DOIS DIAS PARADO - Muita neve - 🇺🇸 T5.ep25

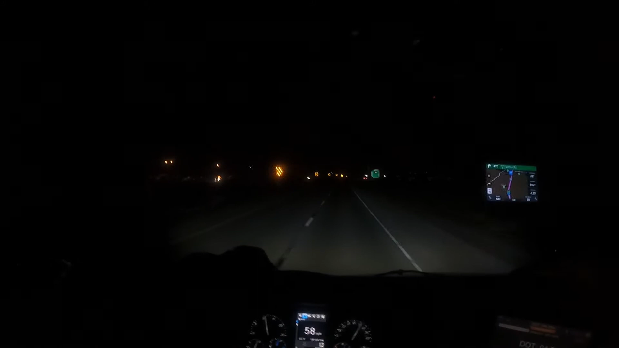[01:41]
Vocês estão vindo pra Califórnia Estão vindo pra Califórnia agora Falta 892 quilômetros pra chegar em Los Angeles Vai pra Los Angeles parceira Entendeu? E ali é o México velho Lá ó Que essas luzes ali ó É o México velho Porque ó Você pode ver aqui ó, nitidamente ó